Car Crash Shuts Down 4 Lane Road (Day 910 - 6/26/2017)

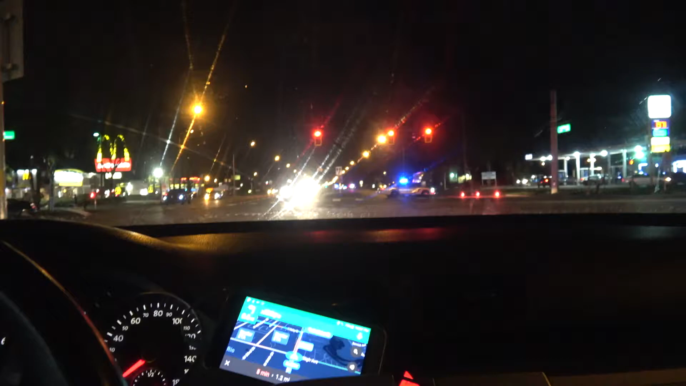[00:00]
They're literally blocking the entire lanes with the flares and the cop car and everything.